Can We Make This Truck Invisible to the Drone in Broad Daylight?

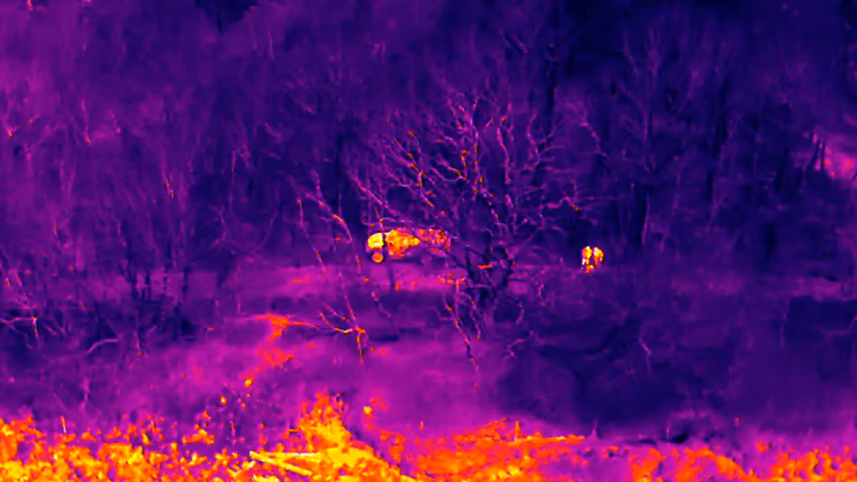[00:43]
On IR, a very, very strong return.
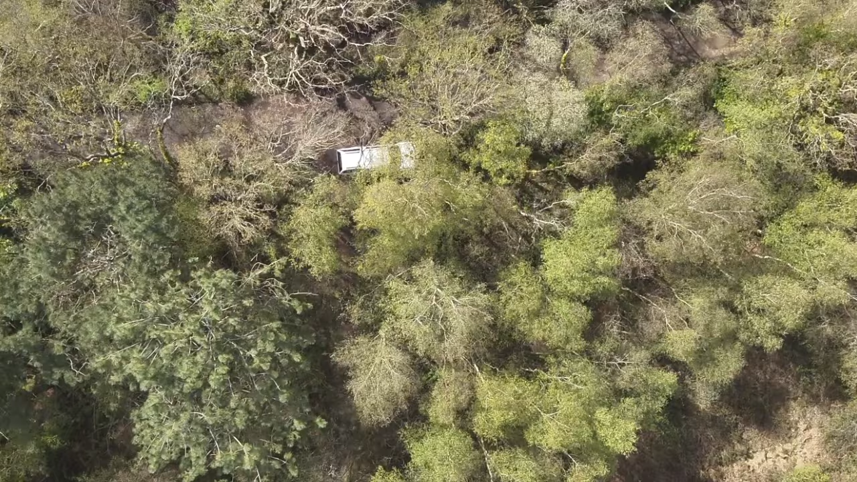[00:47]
Looking at it from top down, again really easy to see and on IR it's probably
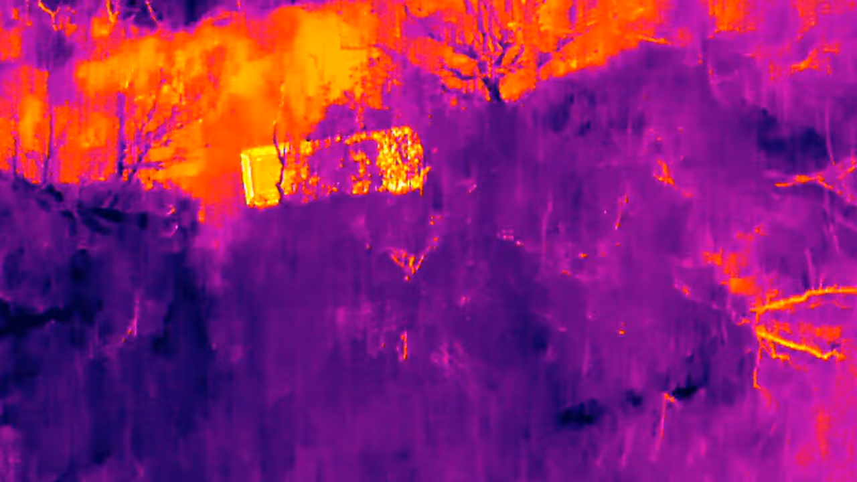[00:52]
the easiest kind of view to spot the truck from. This is what we've got to work with.
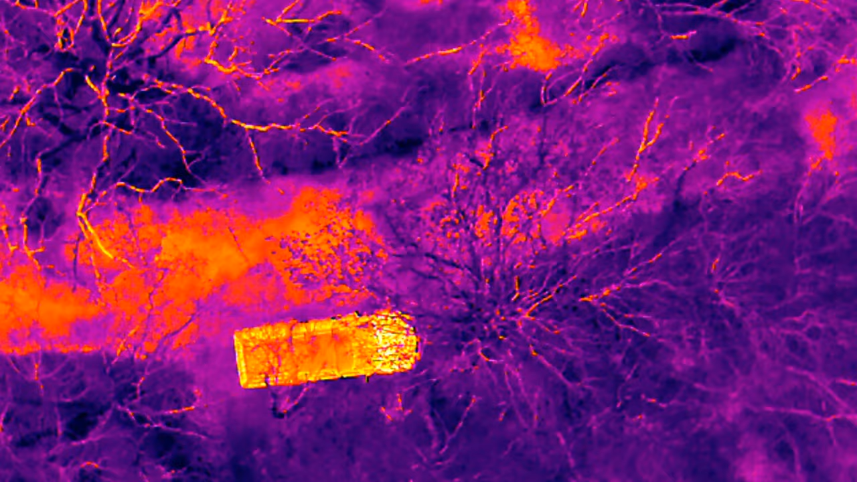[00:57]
One last view of the truck is a sideways moving left to right camera.
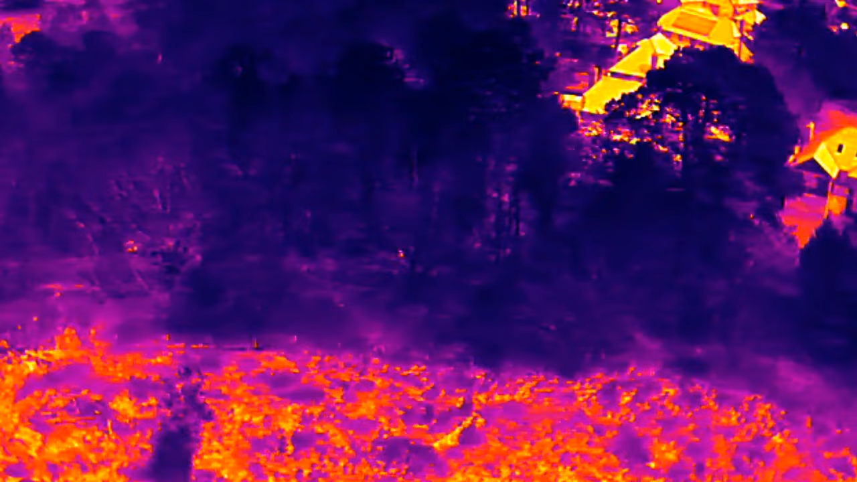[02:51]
It has to store the shape and size a tiny bit, but not as good.
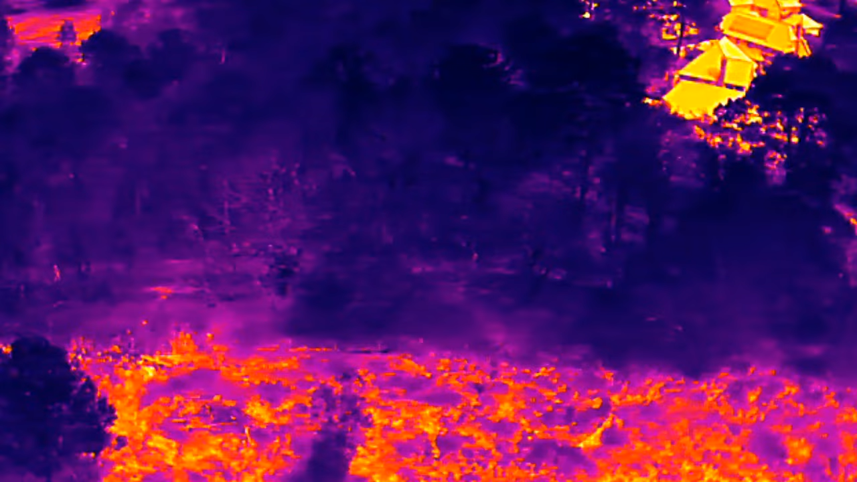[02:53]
So now we're going to look at the IR camera. And as we sweep left to right, you can see the truck is so difficult to now see.
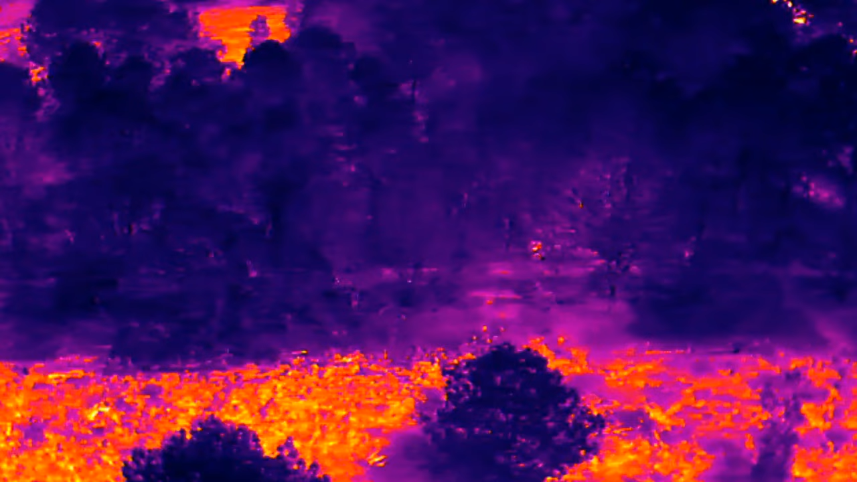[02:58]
Before and after shots absolutely confirm this.
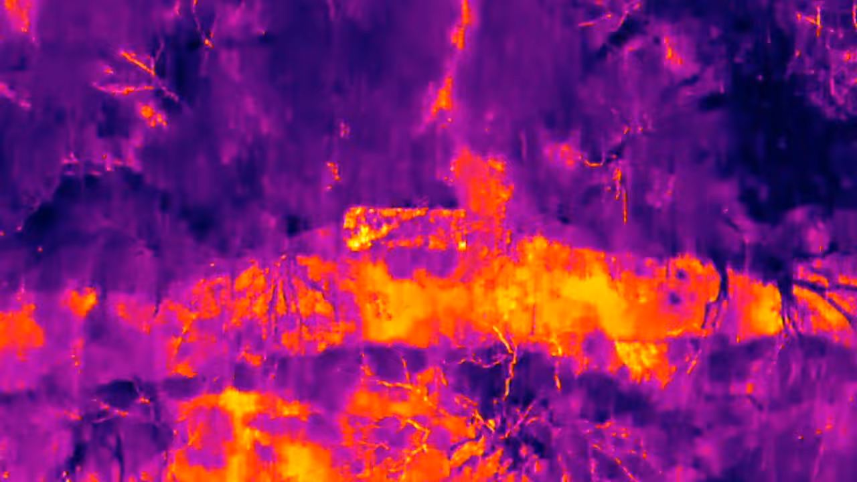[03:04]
So top down, we weren't expecting big things because we hadn't spent lots of time on it. And you can still pick out some things down there.
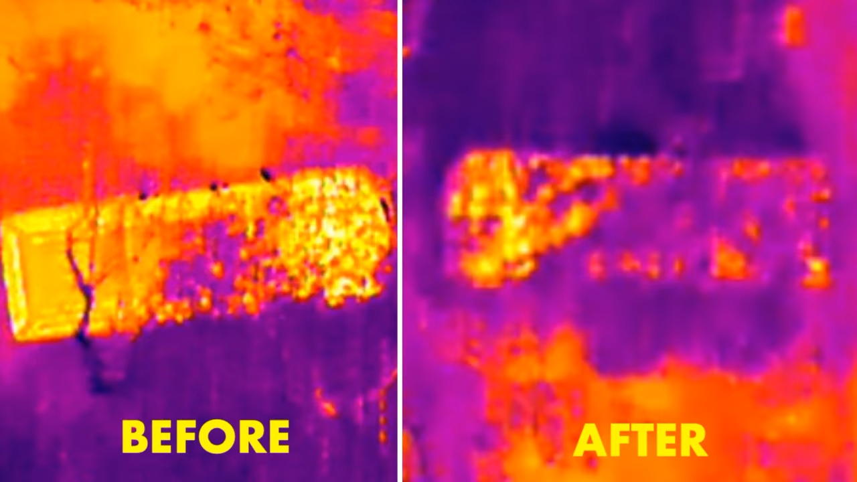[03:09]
But again, the before and after, they're a slight improvement.